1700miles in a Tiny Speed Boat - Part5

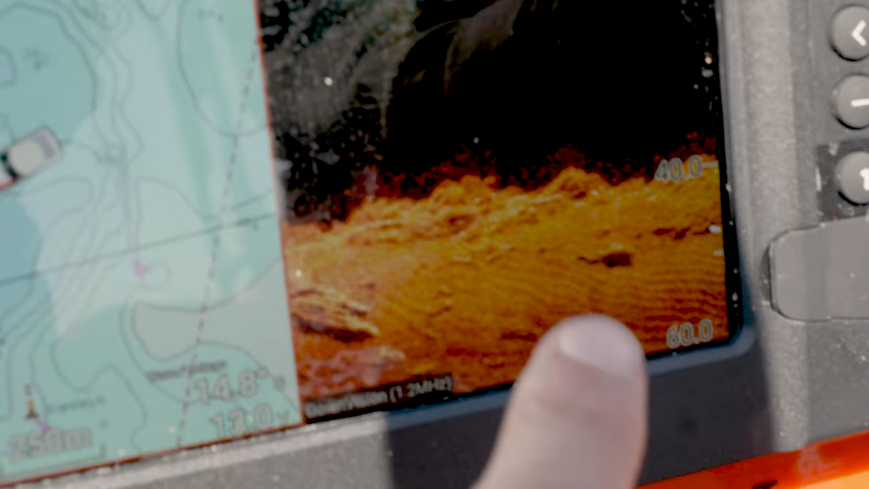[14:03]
We're just going around the island here, but look at the detail we're getting on the depth gauge.
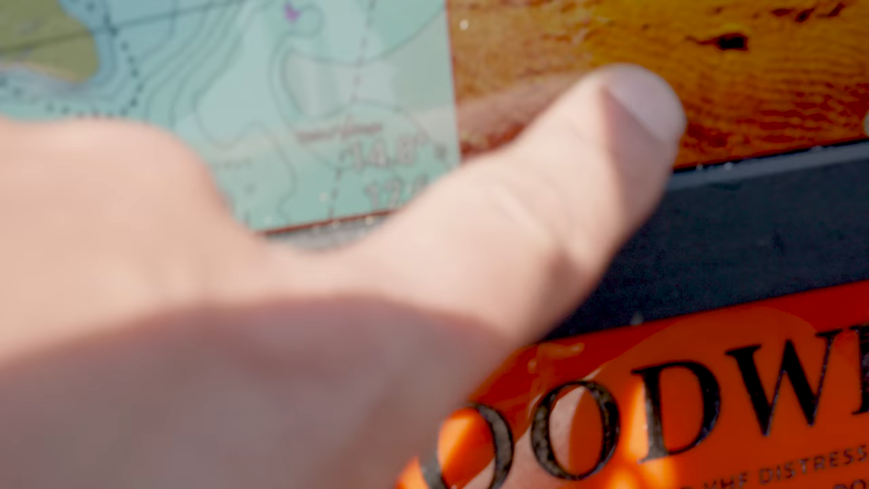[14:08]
You can see the patterns in the sand, you can see the rocks.
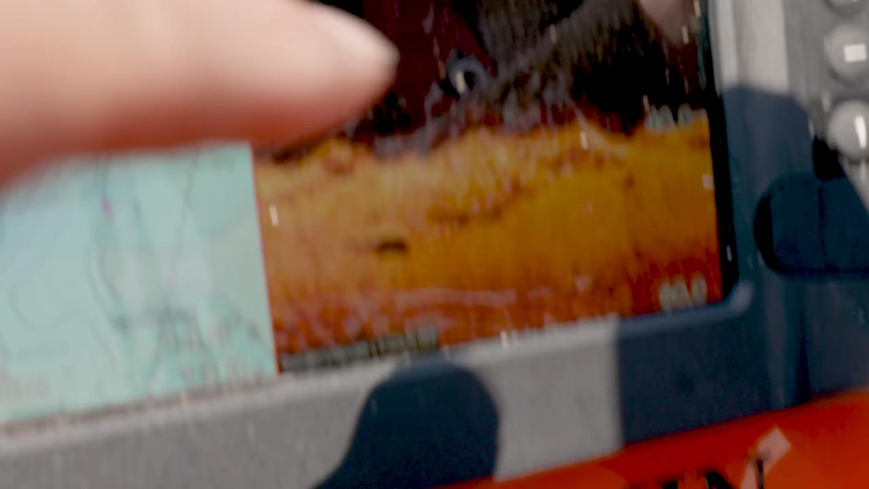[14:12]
I definitely think if there was a shipwreck down there, you could see it, couldn't you?